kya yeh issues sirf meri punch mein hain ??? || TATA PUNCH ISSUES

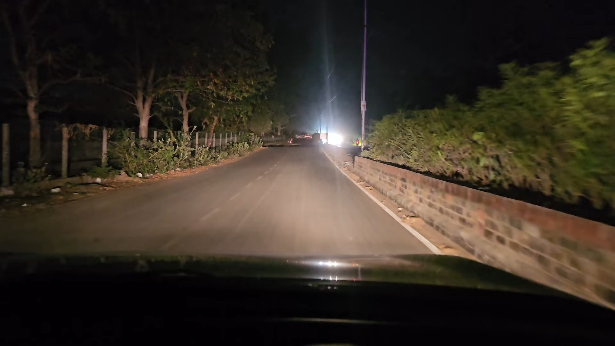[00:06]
यह ना एक और इशू है इस कार के अंदर अभी गाड़ी हाई बीम पे ठीक है आप यह देखो हाई बीम पे अब यह मैंने लो कर दिया तो हाई
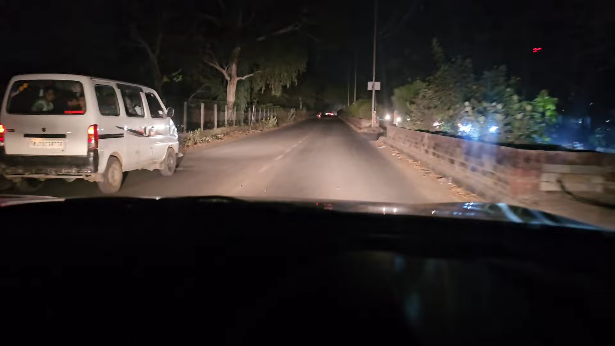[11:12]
मैं हॉईम लगाता हूं ये मैंने हाइब लगा है ठीक है उसके साथ है लो घंड होती है और थै है अभी जो गाड़ी की light है ना वो पूरी की इपर मोंड की ओपर चल रही है।
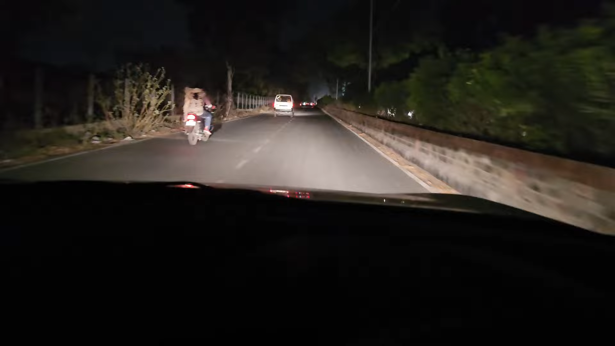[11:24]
यह मैं ने डिपर मारा यह तो और यह ज़ल रही है अब यह मैंने हाई आए बीम
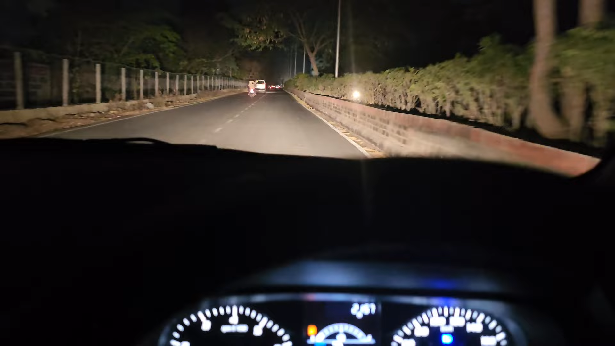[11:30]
करी नीचे भी दिख रही है तो लो बीम जो है वह बंदनी हो रही है